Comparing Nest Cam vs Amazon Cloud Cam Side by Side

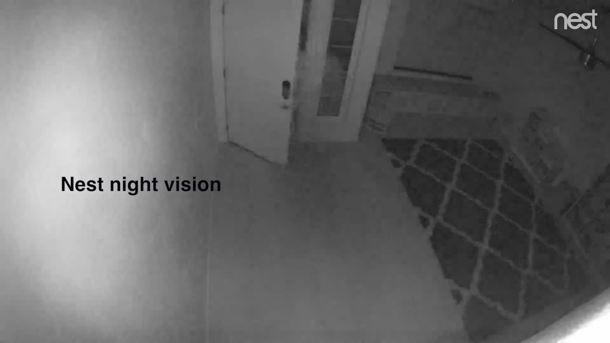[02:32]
vision on both of these cameras the nest cam its night vision was a little bit blurry the ir on it just kind of seemed like it was bouncing off the walls a little bit too much whereas the
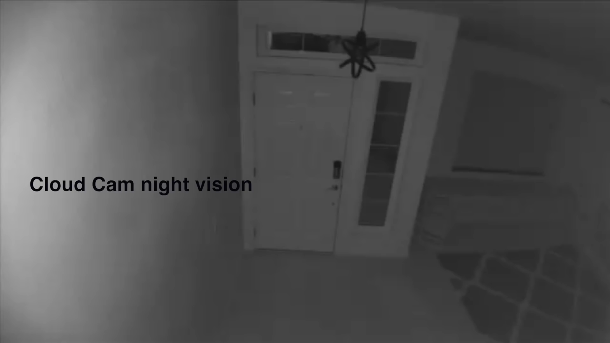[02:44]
amazon's cam it was a little bit
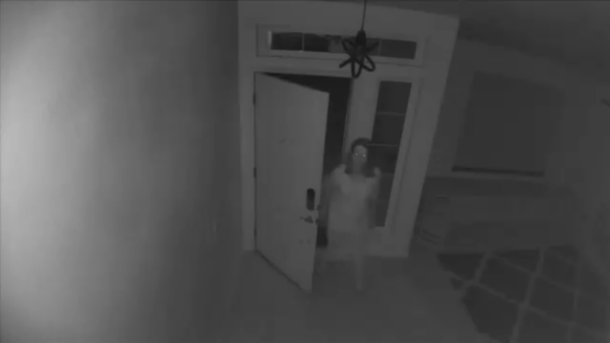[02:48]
brighter and it was a little bit easier to see someone's face so amazon's
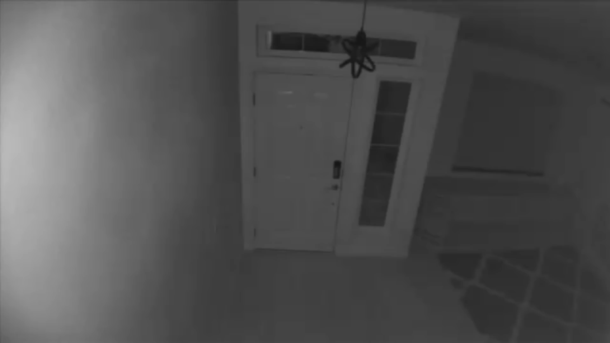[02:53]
night vision we'd say is better when comparing the apps on both of these cameras the nest cam it has a really slick app the